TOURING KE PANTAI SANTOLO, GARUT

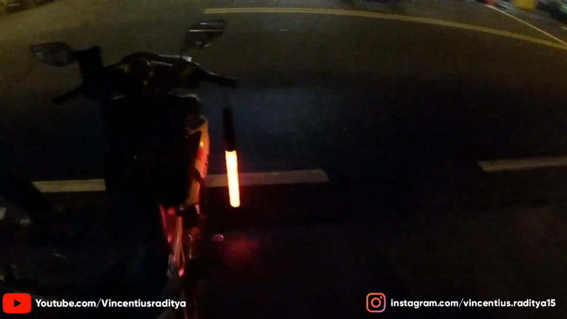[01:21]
Iki gowe, ini touring, iku mudik, iku touring. Ini aku ora. Aku jalan-jalan. Oke, ini kita mau isi bensin dulu di SPBU berikutnya karena di sini udah tutup.
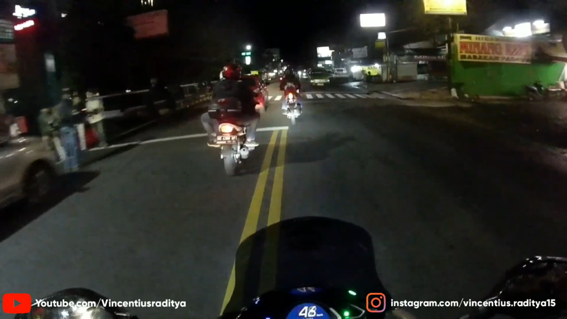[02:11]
Gile, ngeblong banget, ngawur banget, nggak pakai lampu sen segala macem, ngaco ngaco. Ya teman-teman, jadi kita itu melewati jalur puncak teman-teman.
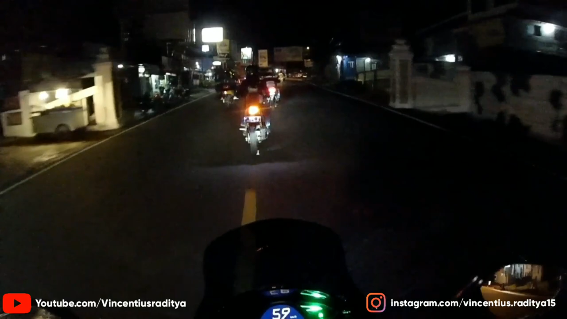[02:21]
Jadi kita via Garut itu melewati jalur puncak. Sebenarnya bisa lewat Sukabumi kan, tapi kita lewat via puncak. Jadi puncak Cianjur, baru kita belok kanan, arah-arah Cianjur lah pokoknya, arah-arah Cianjur. Buset dah, lampu lu terang betul dan. Hari Jumat, arah puncak dan sini macet ya ternyata ya.
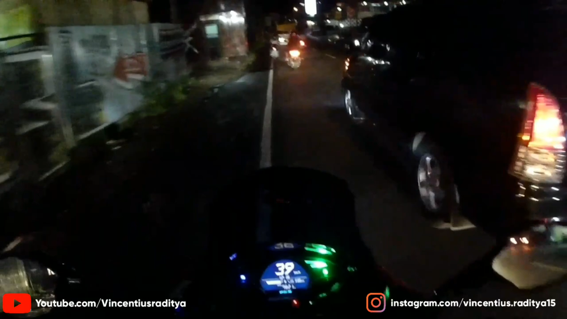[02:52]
Bro, hazardnya matiin bro, bingungin belakang tadi, hazardnya. Thank you. Kenapa, cowok?
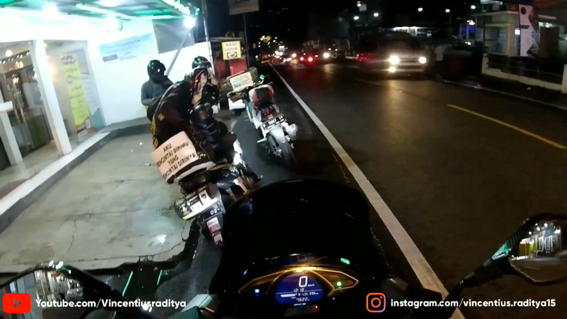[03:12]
Oh, Doi, motor lu mendingan di standar 2. Gua ngeri jatuh. Buset dah.
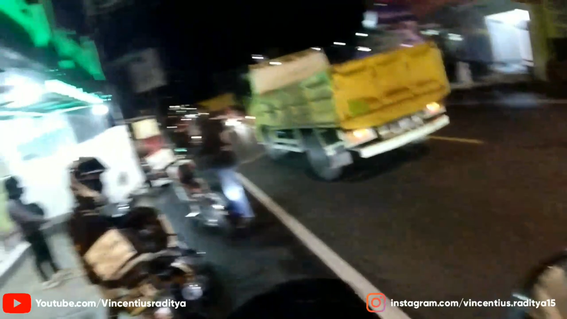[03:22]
Dan masuk dan masuk masuk masuk masuk masuk masuk. Kiri dan kiri kiri. Dan kiri kiri. Oke, kita sudah melewati Sate Maranggi Cipanas teman-teman, dan ini mulai memasuki
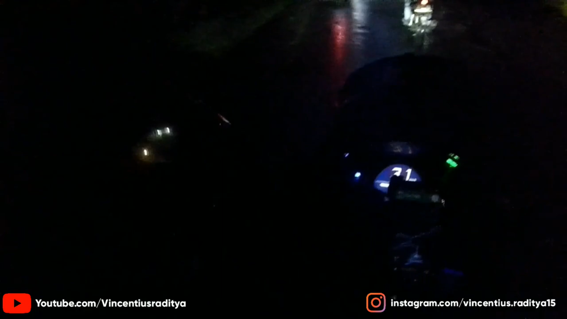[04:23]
Sinyal 3 mulai error. Masih pada aman sih sinyal, gue di sini kayaknya masih aman. Dan aman gak, Dan? Dani yang mulai hilang sinyal, Dani. Dan. Hai, aman. Oh, aman, aman. Aman gak sinyal? Aman sih ya. Oke, siap. Okay. Tadi gua lagi diam aja.
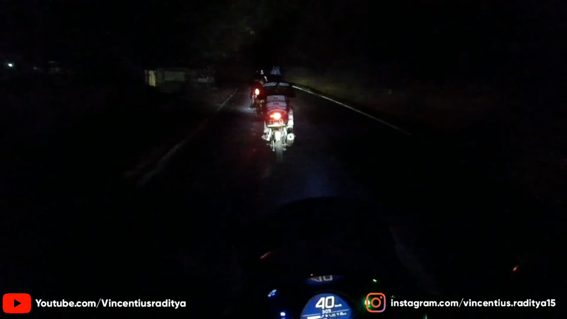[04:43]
Nah, ini hutan-hutannya ya? Iya kayaknya. Mungkin oh, sih. Oh, serem anjir ini. Sendiri ngeri ini. Parah. Iyalah. Miring-miring dan si Dani nggak on cam. Set. Gimana? bener-bener hutan kayaknya dah. Yoi.
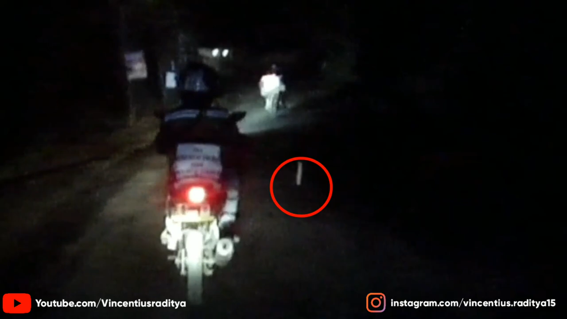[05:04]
Ada yang jatuh, ada yang jatuh nih. Gua kelihatan, gua kelihatan.
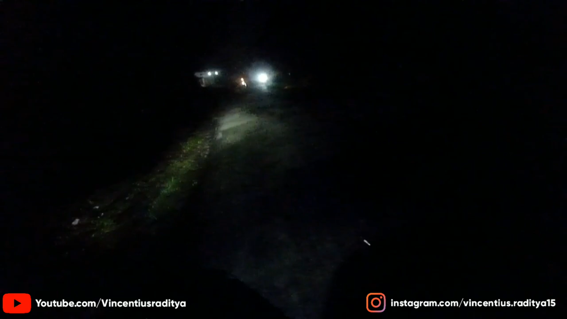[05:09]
Bentar, bentar, gua samperin dah. Gua ambil. Bentar, bentar. Bentar nih, ada yang jatuh dulu.